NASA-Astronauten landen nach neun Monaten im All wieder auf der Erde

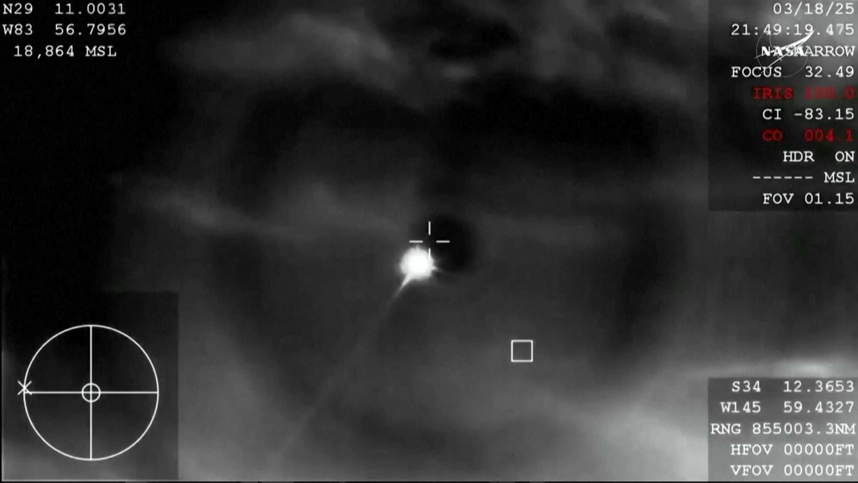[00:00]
Beginning to see that plasma trail as a dragon re-enters the Earth's atmosphere.